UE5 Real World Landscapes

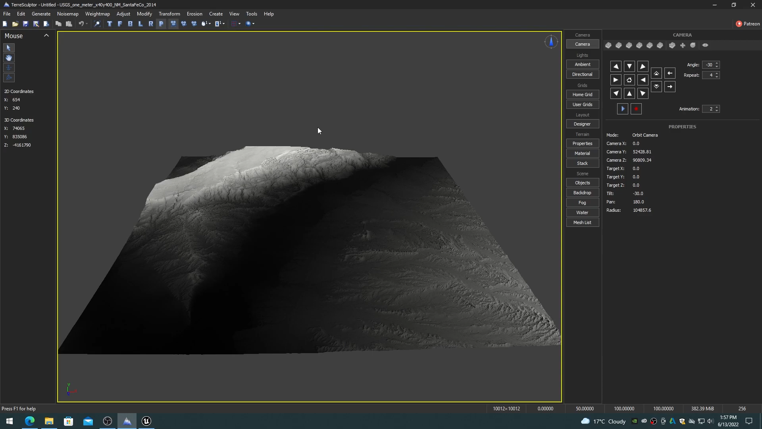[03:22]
TerraSculptor also takes care of normalizing the data on import, so its altitude range is 100%.